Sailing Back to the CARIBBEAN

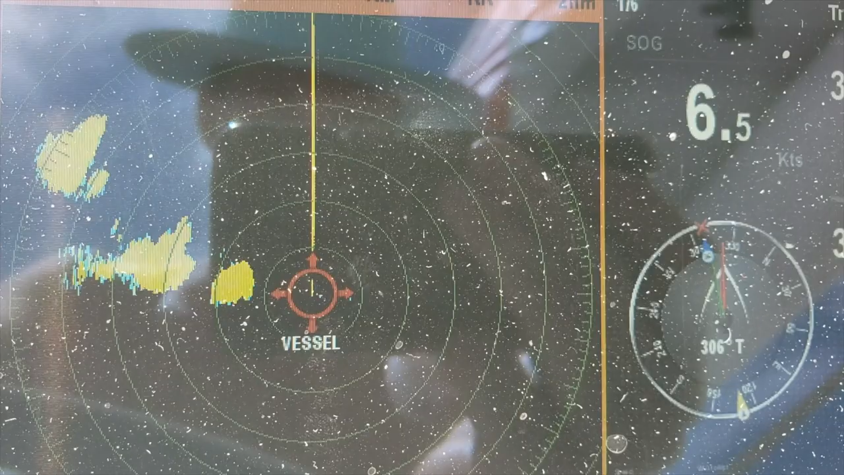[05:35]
and we managed to escape all of them but one.
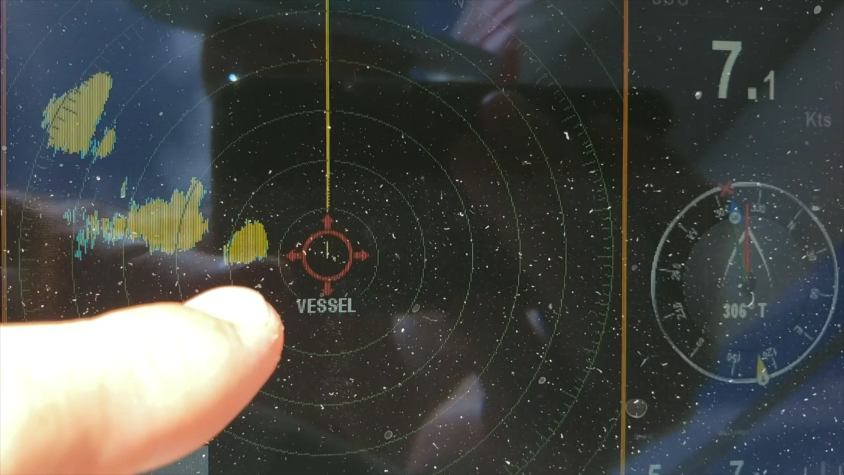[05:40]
There was a line that we couldn't escape because it was a solid line. So we just picked the thinnest spot and.
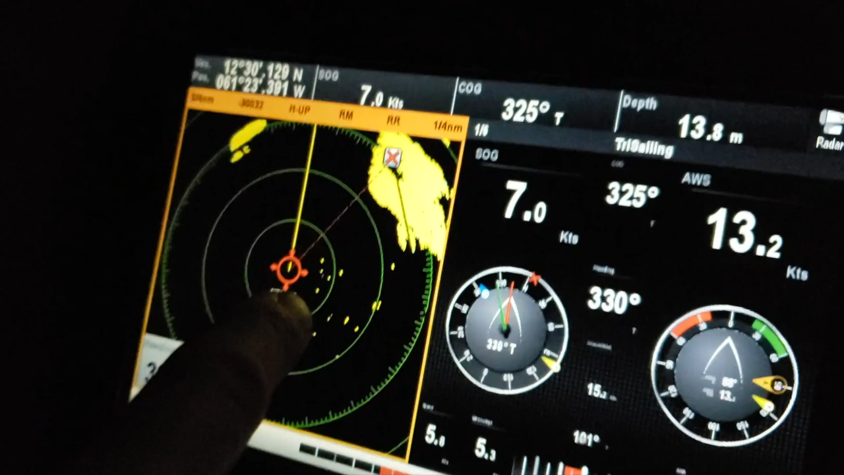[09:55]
so that the chart agrees with the actual echo of the land.